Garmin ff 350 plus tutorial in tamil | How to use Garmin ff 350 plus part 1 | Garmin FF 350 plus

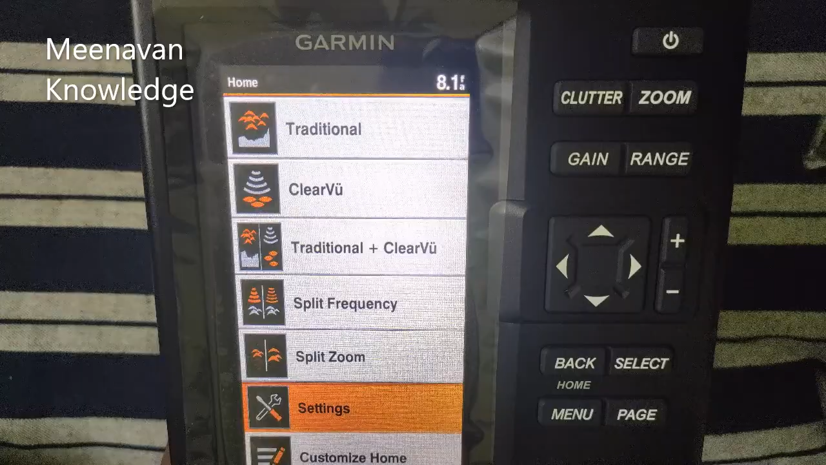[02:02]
கல்லுல அடிச்சுட்டு அந்த கீழே உள்ள வியூ மட்டும் தனியா காட்டும். இது வந்து ரெண்டு எதுக்குன்னா இந்த ரெண்டையும் ஒரே ஸ்கிரீன்ல பாக்குறதுக்காக உள்ளது.
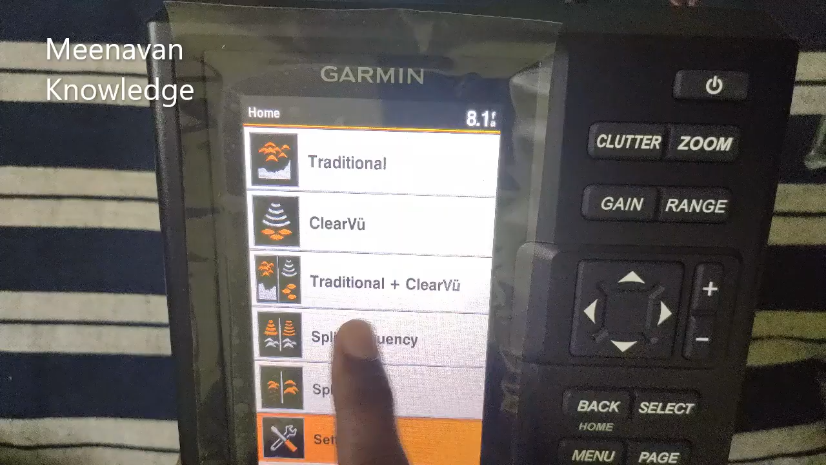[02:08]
ஓகேவா? இந்த ஸ்பிளிட் ஃப்ரீக்வன்சி எப்படின்னு பாத்தீங்கன்னா, நான் சொன்னேன் உங்களுக்கு ரெண்டு விதமான ஃப்ரீக்வன்சி இருக்கும் அப்படின்னு சொல்லிட்டு.
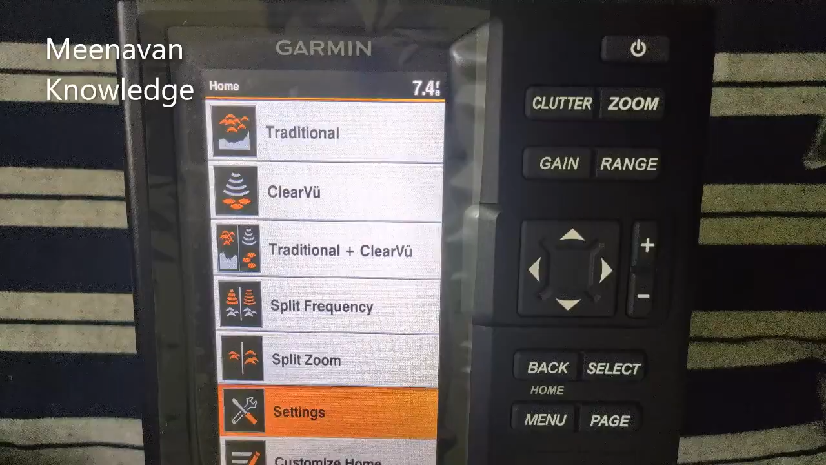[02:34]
இந்த 77 சொல்றது 77, 50 இதெல்லாம் 120 degrees வரைய கவர் பண்ணும். பட் 200 Hz வந்து ஒன்லி 45 degrees தான் கவர் பண்ணும்.
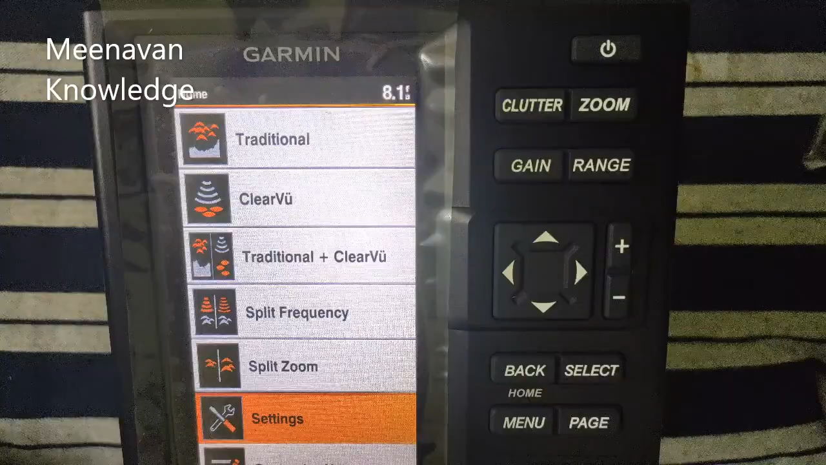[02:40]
பட் அந்த 45 degrees கம்ப்ளீட்டா கிளியரா கவர் பண்ணும்.
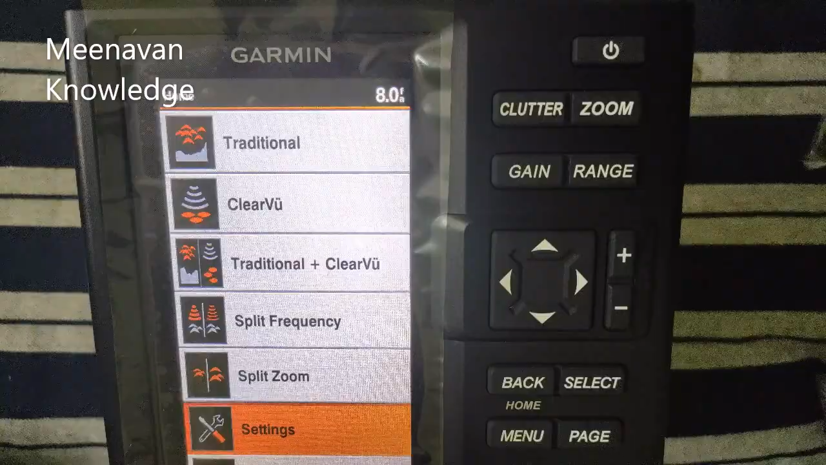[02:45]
ஸோ அதுக்காக உள்ளதுதான் நமக்கு வந்து 200 Hz. இப்போ கடல் யாருக்கு தாவு கம்மியா இருக்கோ அவங்க எல்லாமே 200 Hz யூஸ் பண்ணுவாங்க.
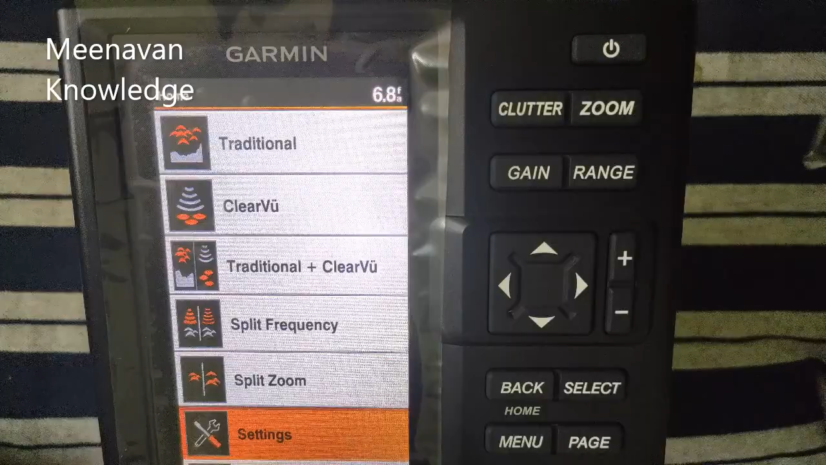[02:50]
கடல் யாருக்கு அதிகமா இருக்கோ அவங்க வந்து 50 or 77 யூஸ் பண்ணா அவங்களுக்கு கிளியரான வியூ கிடைக்கும். ஸோ இது செட்டிங்ஸ். இது ரெண்ட பத்தி நான் சொல்லி தந்துட்டேன்.
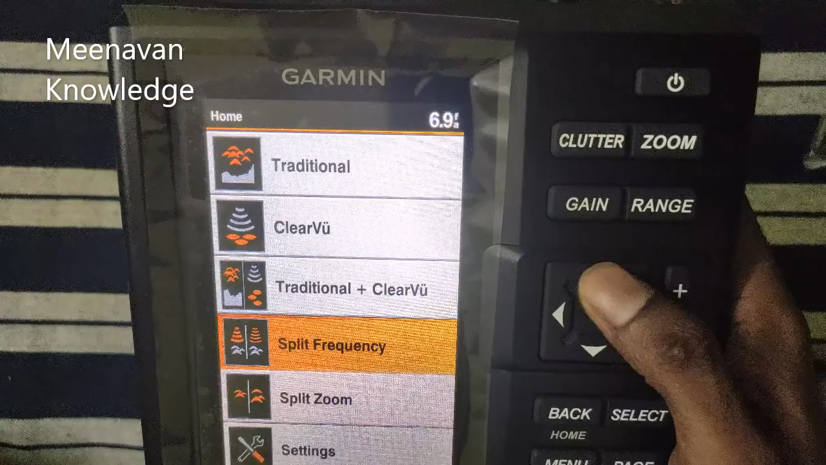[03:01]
ஸோ நான் ஒவ்வொன்றா இப்போ காட்டுறேன். ட்ரெடிஷ்னல்னா என்னன்னு காட்டுறேன். இந்த பாத்தீங்களா, இப்போ வந்து உங்களுக்கு இந்த இடத்துல பாருங்க, பாகம் வந்து 6.9 சொல்லிட்டு காட்டுது.
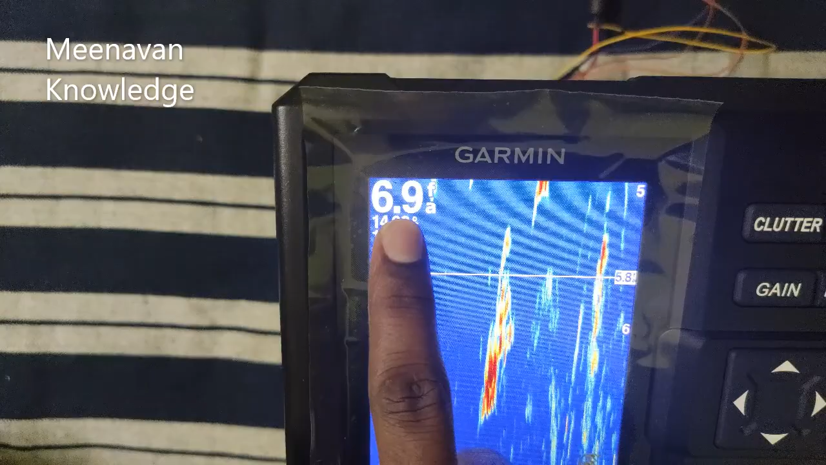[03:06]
On screen: depth 6.9 fa
அதுக்கப்புறம் டெம்பரேச்சர் காட்டுது. ஸோ இப்போ போறங்க, இப்ப பாருங்க அந்த பாகம் வந்து ஏறுது.
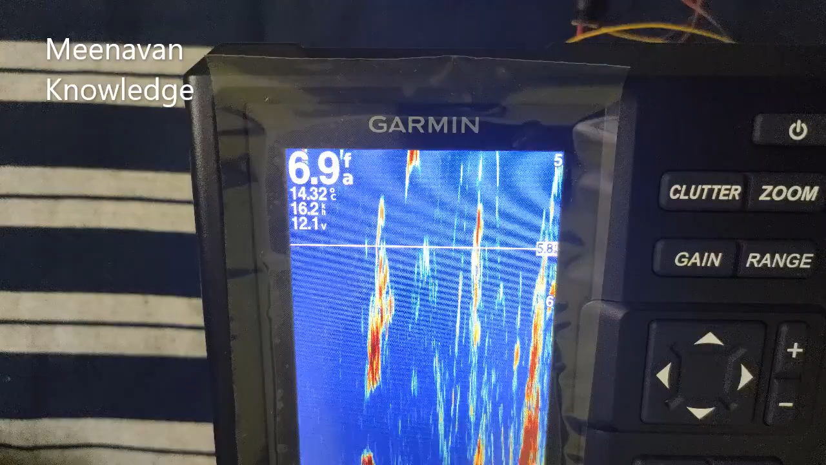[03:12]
அப்ப ஏறுதுன்னா இந்த இடத்துல பல்ல வந்து இது வந்து கீழே உள்ள கல்லுன்னு அர்த்தம். இது தரப்பகுதி.
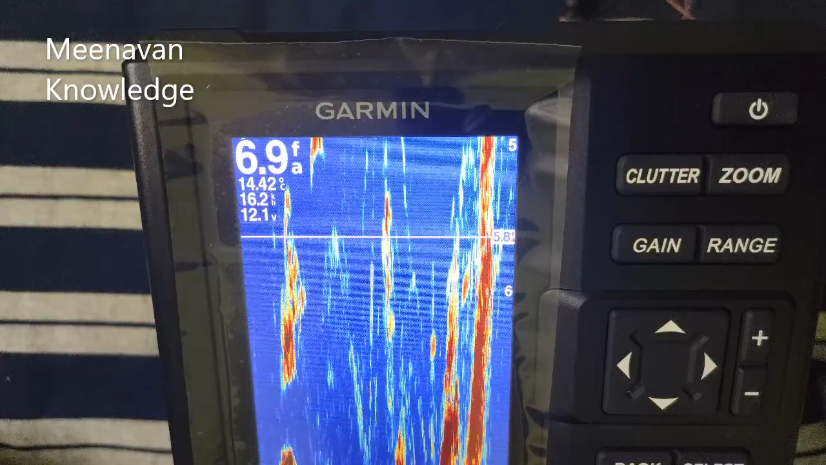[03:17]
On screen: depth 6.9 fa
ஸோ அந்த தரையே மேடு பள்ளமா அமைஞ்சிருக்கு. இதுதான் கிளியரான வியூ.